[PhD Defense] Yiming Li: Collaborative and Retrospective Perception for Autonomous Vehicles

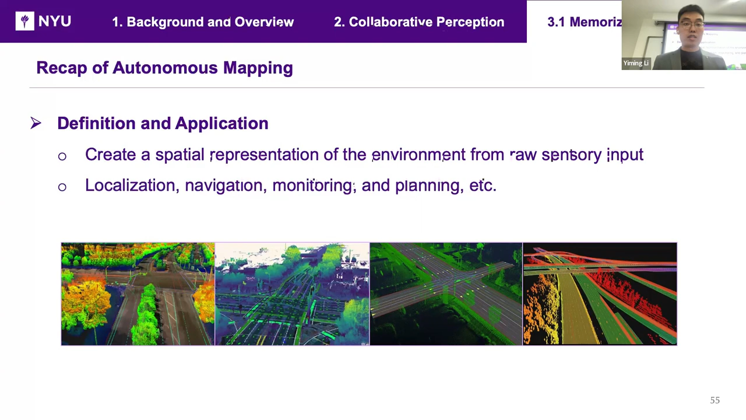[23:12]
The basic definition is we try to create a spatial representation of the 3D environment from the role sensor input like by the point clouds or camera images or for with both, and it has wide applications in localization navigation and others. And the challenges of, you know, prior existing solution is that this kinds of dynamic objects like vehicles, pedestrians. They will destroy the multi-view consistency because they will appear at different 3D space right at different times. So this is very hard for, you know, 3D reconstruction from 2D images and the private previous solutions. The solution is, you know,
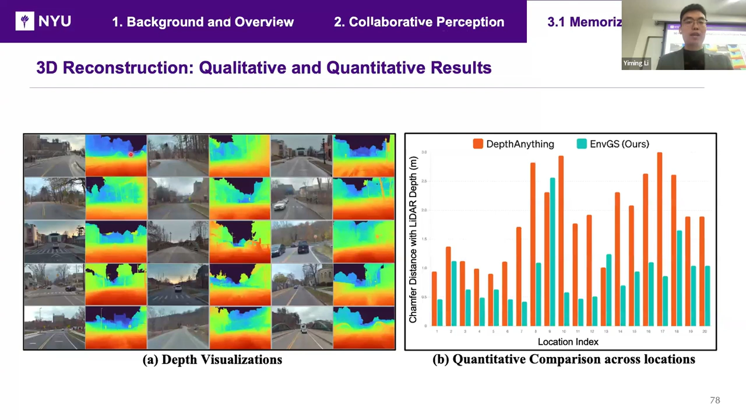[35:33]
Uh, here we can also try to extract, you know, the 3D geometry from the Gaussians. And here we show some depth, uh, depth map of the, uh, of the method. And this is, uh, uh, a video.
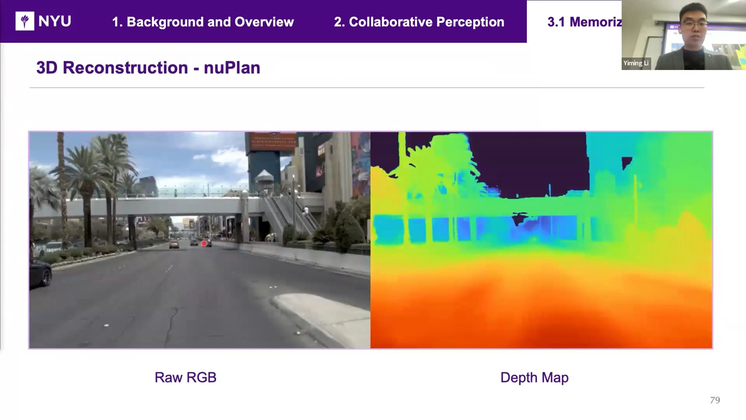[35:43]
On the plant dataset. And the depth map, uh, looks good overall. Um, uh, but it, it has certain kind of limitations on the road because there is really, uh, a lack of texture on the road. So it's quite hard to, um, you know, learn the, you know, learn the, uh, geometry in this text, texture is errors. But for those kinds of buildings or trees or, um, or traffic size, the depth, uh, information is, uh, is kind of, you know, satisfactory.